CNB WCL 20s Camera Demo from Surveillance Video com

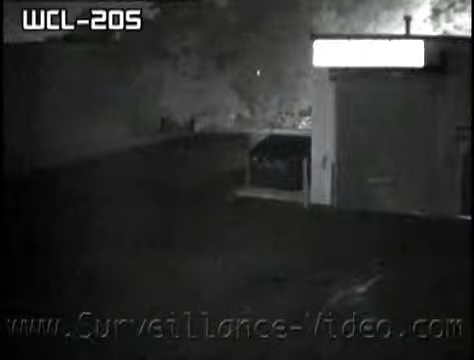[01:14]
Since this camera only has a 3.8 millimeter fixed lens, this camera is best used for a wide, eye-in-the-sky view, but it would not be perfect for great detail, even though the infrared illuminators can cast up to 98 feet. If the user wants more detail, it would be a wise decision to add a second camera with a bigger varifocal lens.